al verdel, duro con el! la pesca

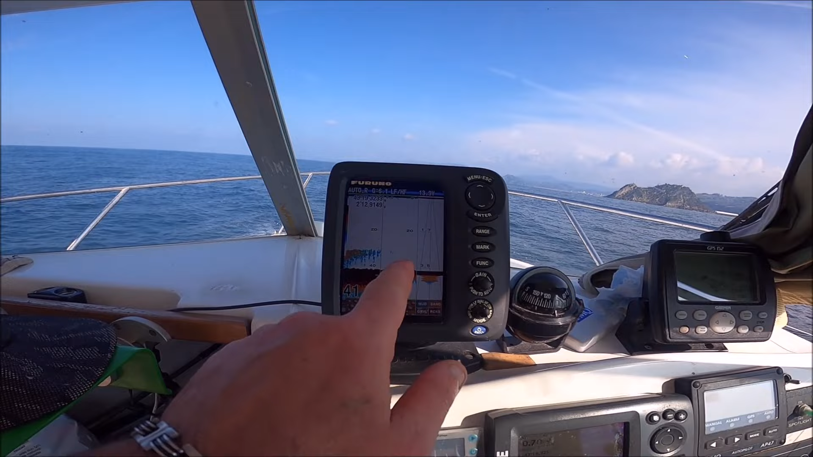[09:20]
En alta frecuencia no me marca porque no me entra el cono, pero en baja ahí veo que en la esquina hay pescado. Y bueno, voy a aprovechar y sin marcar nada, pues voy a hacer la pesca aquí. Venga, arriba.
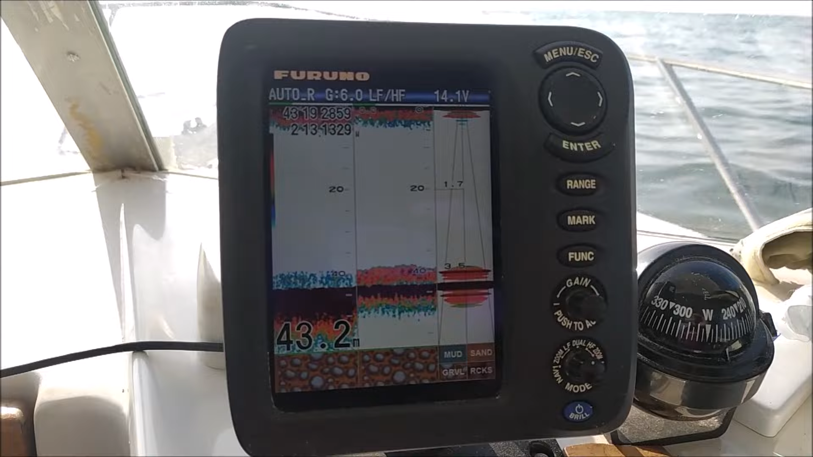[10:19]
Eso indica claramente el rumbo que lleva el pescado. Antes he parado aquí, ahora el mismo pescado lo voy encontrando más a oeste.
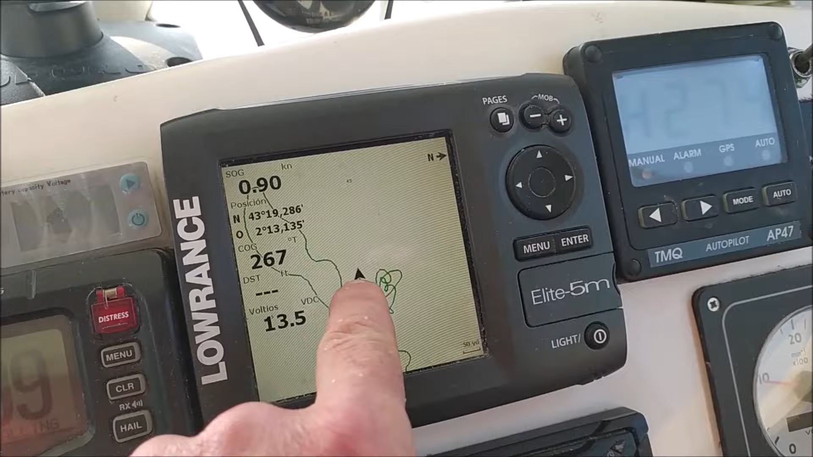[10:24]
Pues bueno, eso ya indica que el pescado tiene tendencia de ir para oeste, ¿eh?
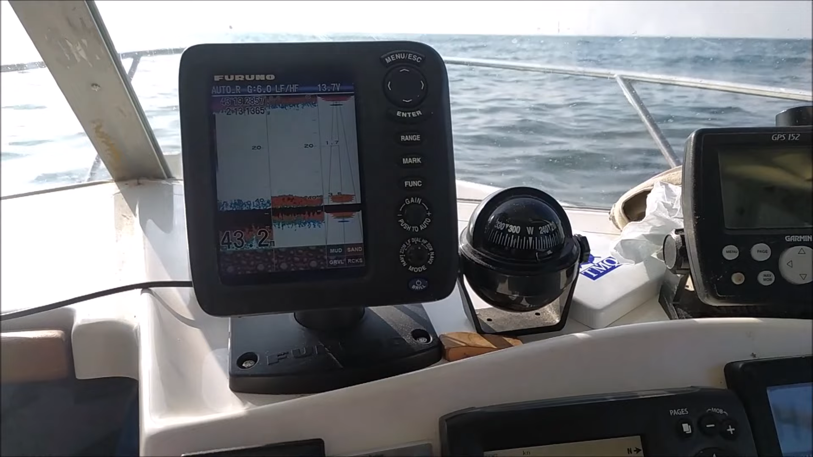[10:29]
En esta costa generalmente el verdel siempre para oeste.
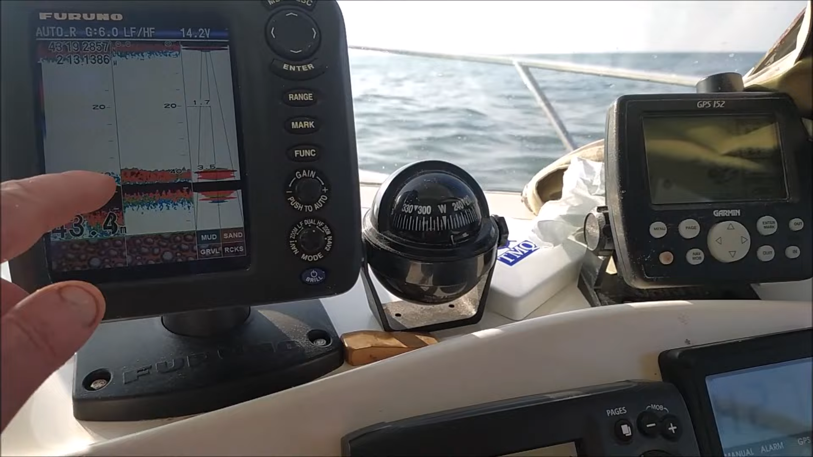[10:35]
Y otra cosa, ante el ruido de motores se pega para abajo, ¿eh? Se pega para el fondo. Lo más normal hubiera sido que el pescado estuviera a flote.
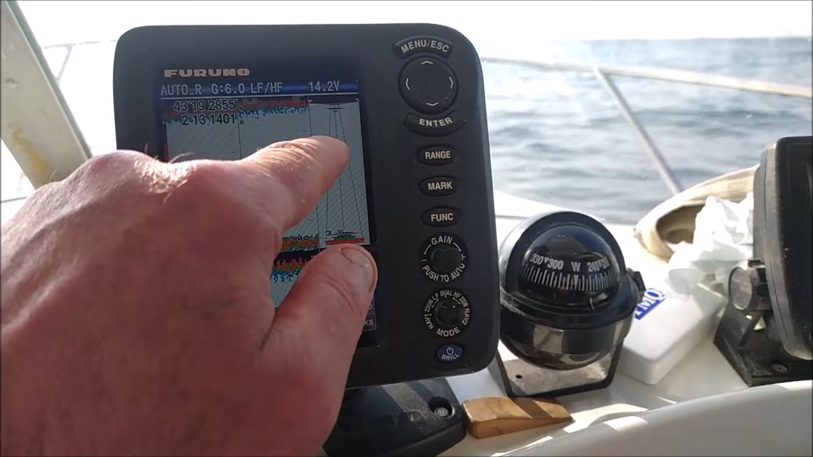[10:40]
Aquí se suele encontrar cuando hay mochocas buenas, a 12 metros, 14 metros en superficie.
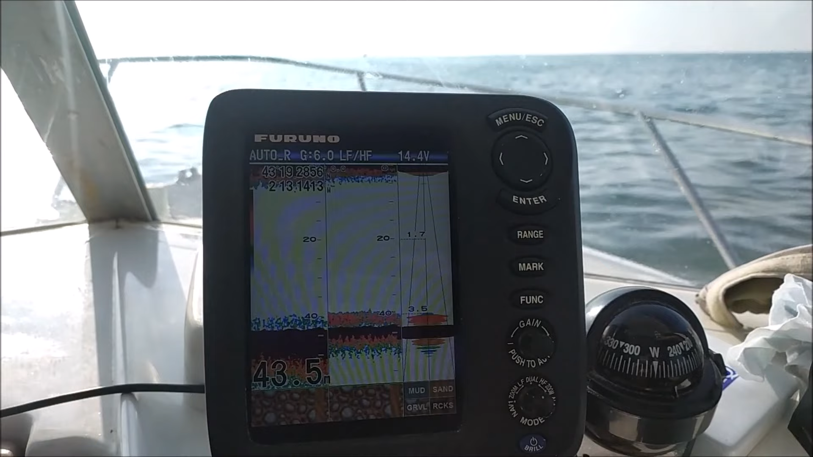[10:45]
Pero mira, ahora se pega al fondo como si fuera un segundo fondo, una carretera, ¿eh?
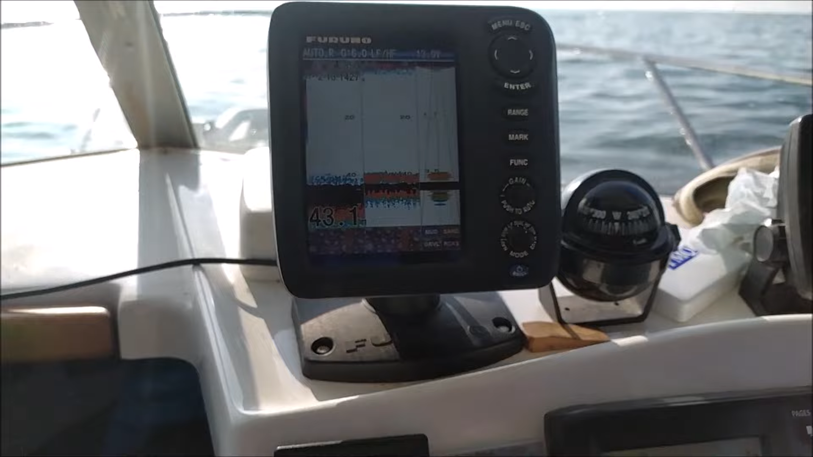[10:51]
En la frecuencia de 200 me está marcando más que en la de 50 a barco parado, ¿eh?
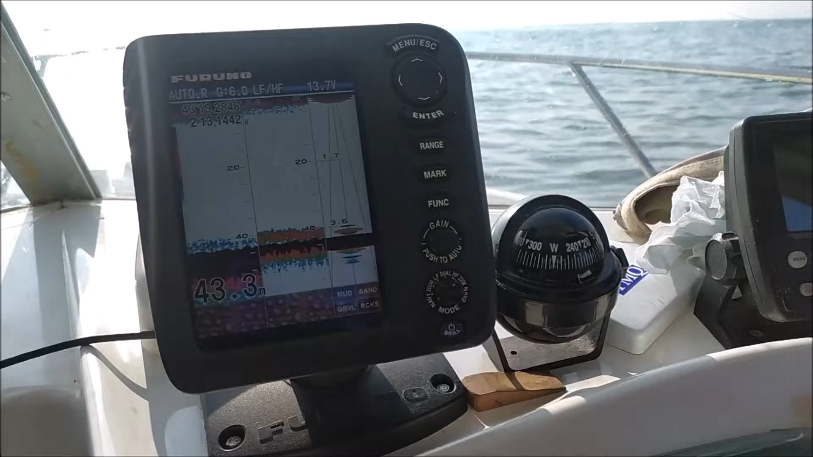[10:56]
Como es normal. A vender van estos.
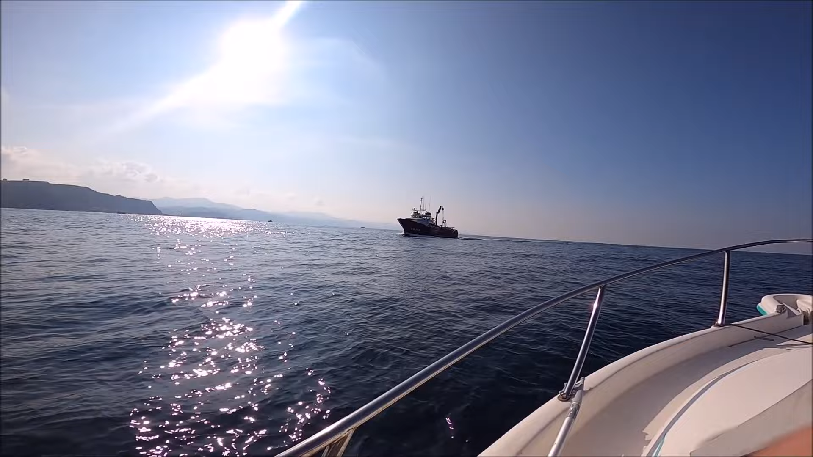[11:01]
Estos ya han hecho la pesca del día y ahora van a vender. Aquí va pasando un cacho, pero muy pequeño, una pelota pequeña. Vamos a encontrar algo ahí para probar más grande. Están aquí los de anzuelo.
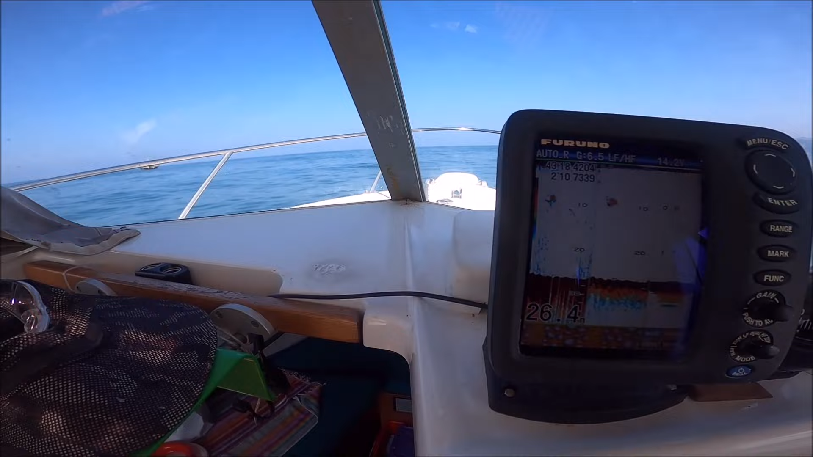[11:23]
Vamos a ponernos en un sitio que no estorbemos. El pescado va a ir a para oeste, ahí debajo del fondo se ve también. Aquí va, para oeste y para oeste todo el pescado.
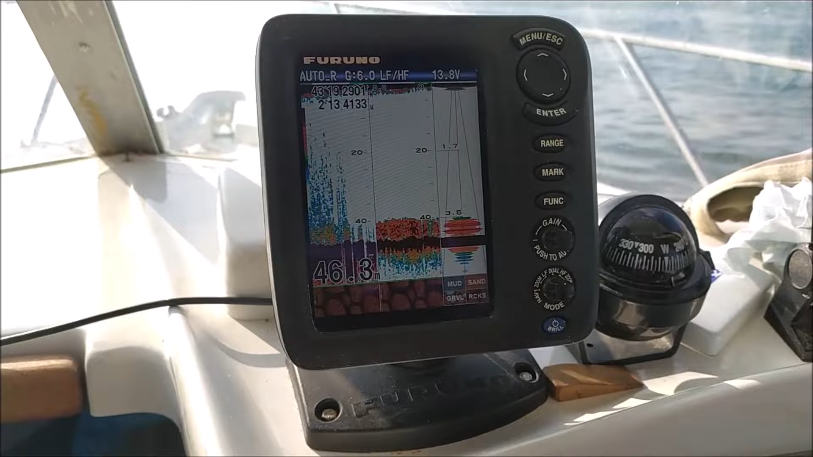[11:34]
Para oeste y para oeste, marcha libre lleva, ¿eh? Menuda marcha que lleva para oeste. ¡Buah! Masa de pescado encima del fondo, ¿eh? Y no quiere levantar de encima del fondo.
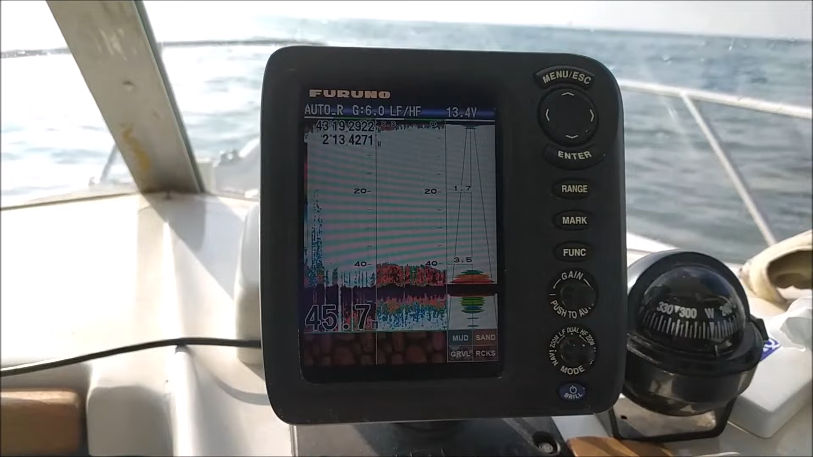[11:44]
¿Cuánto voy? 3 nudos, 4 nudos y no dejo para atrás el pescado.
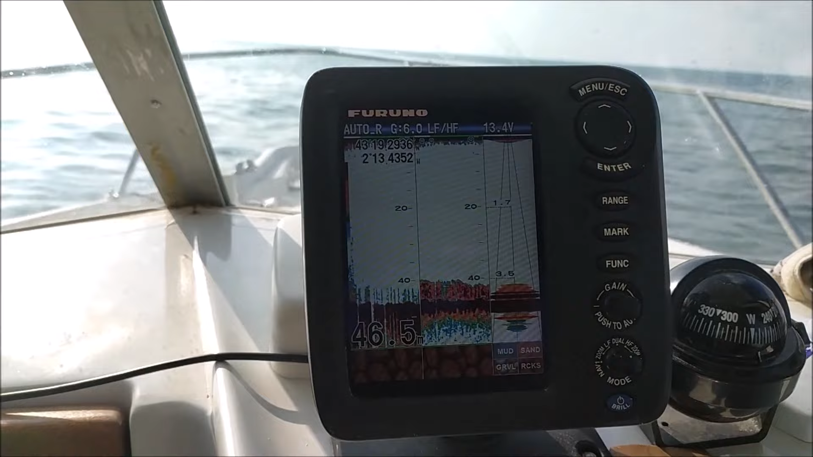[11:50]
A 4 nudos y no dejo para atrás el pescado. Ahora quedaré más.
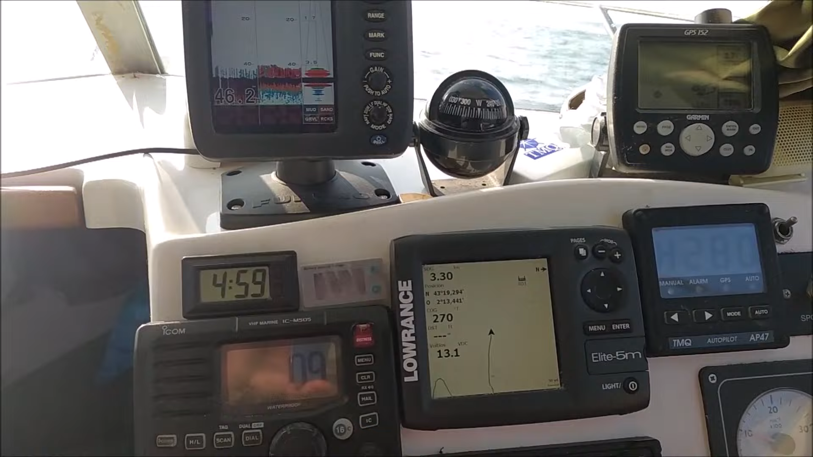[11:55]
4 nudos, 5 nudos, 6 nudos.
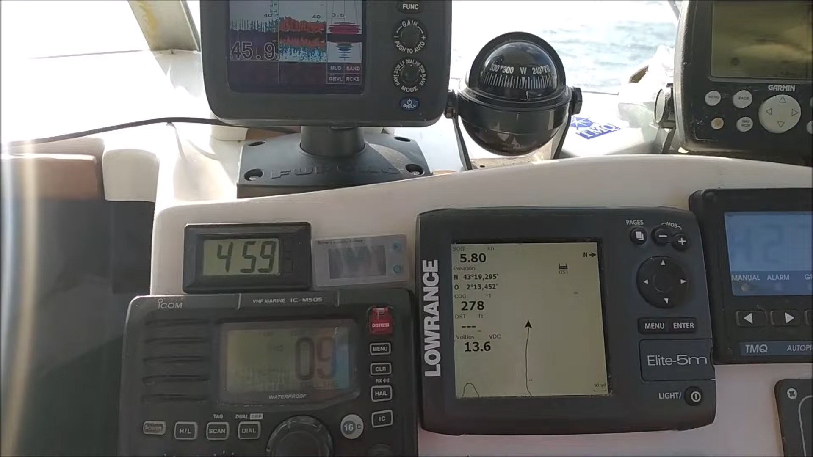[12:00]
Masa de pescado, ¿eh? Debajo del barco, ¿eh? Y no para, ¿eh? Y no para, para oeste y para oeste.
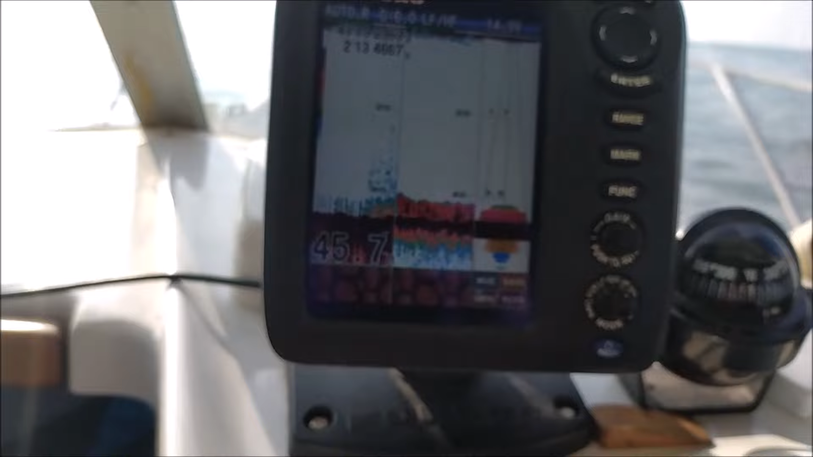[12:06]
Buen pescado para echar a resto.
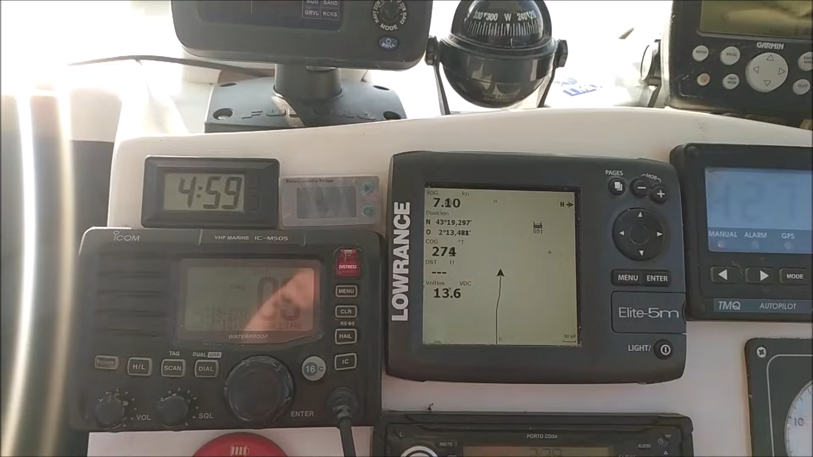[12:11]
Y no recoger ni el plomo. Encima del fondo todo el rato, encima de la piedra todo el rato el pescado.
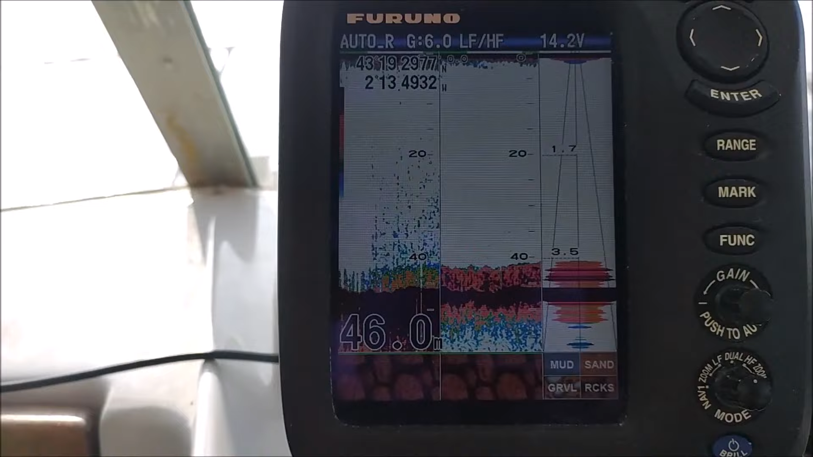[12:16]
On screen: depth 46.0 m
¡Buah! Cantidad de pescado que va aquí.
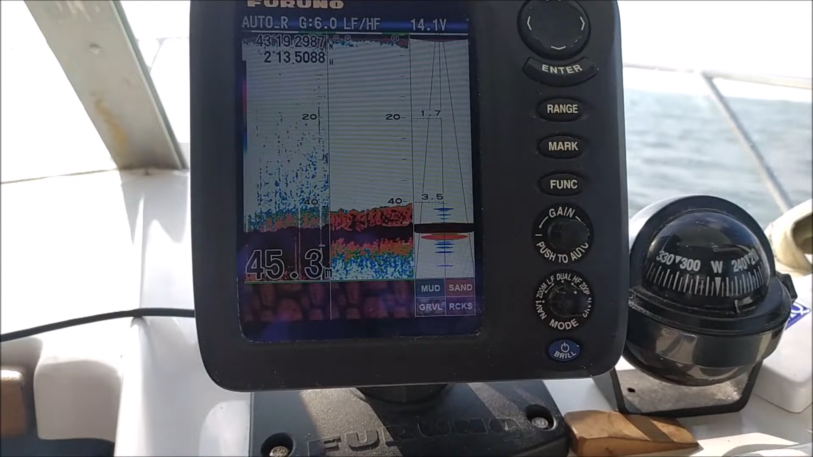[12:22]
¿Y no quiere subir a superficie? Eso es lo malo, que no quiere subir a superficie este año. No sé qué tiene. Algo ya tiene que no le gusta en superficie.